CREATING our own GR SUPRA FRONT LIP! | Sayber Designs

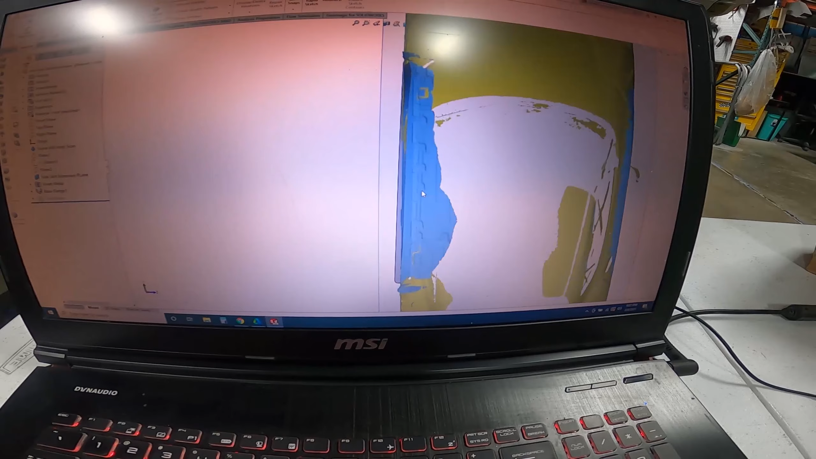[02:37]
case we need adjustments so we can uh you know so it's cheap so we're not throwing away perfectly good carbon
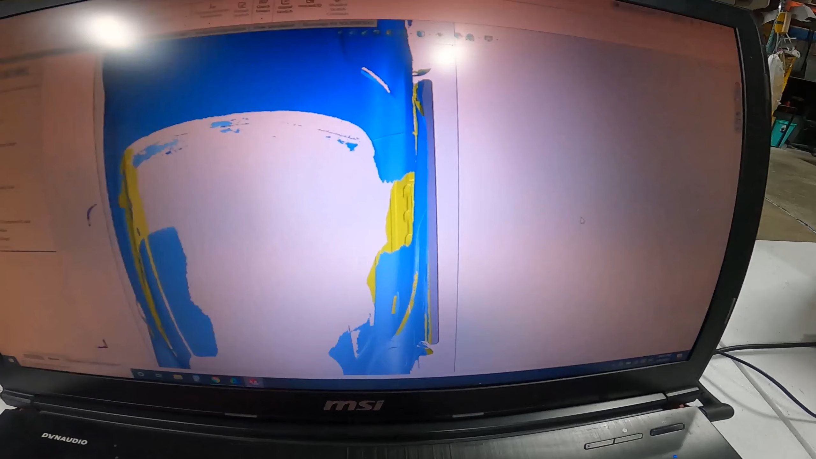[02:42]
but you can kind of see that's how much it'll stick out uh it should be sticking out two inches in front
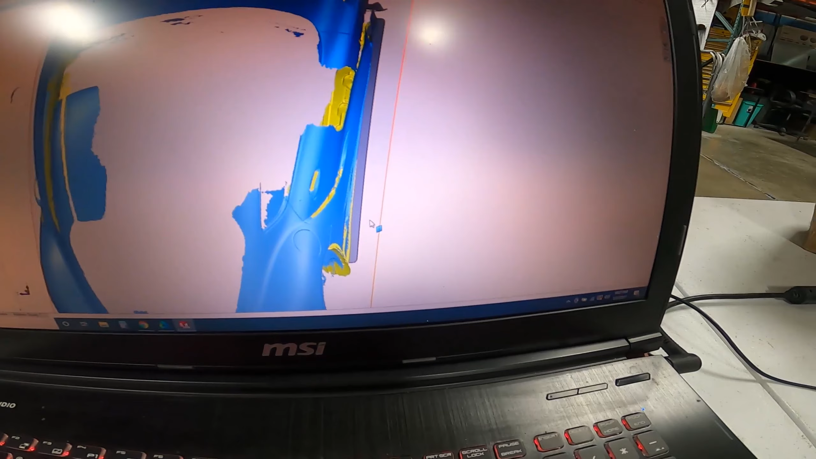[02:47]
and two inches in respect to the rear but in actuality the side skirt kind